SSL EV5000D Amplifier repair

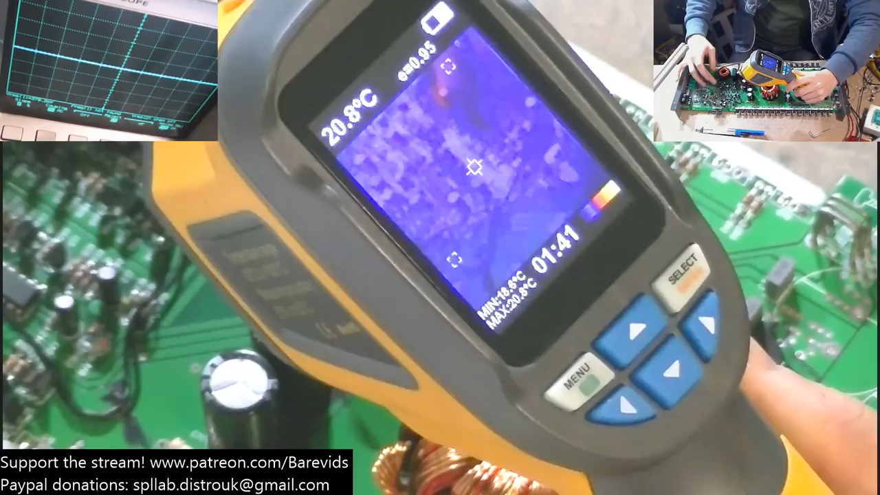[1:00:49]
On screen: spot 20.8°C
Okay. So if I angle that up a little bit, that's my finger there that's hot at the moment on the screen. This isn't the best of thermal images, so I wonder now whether you can see that, whether that thing heats up or not. Yeah, see it there? Something gets pretty hot and it's in the driver section there. Now because this screen is so low resolution, it's actually quite hard to make out what that is.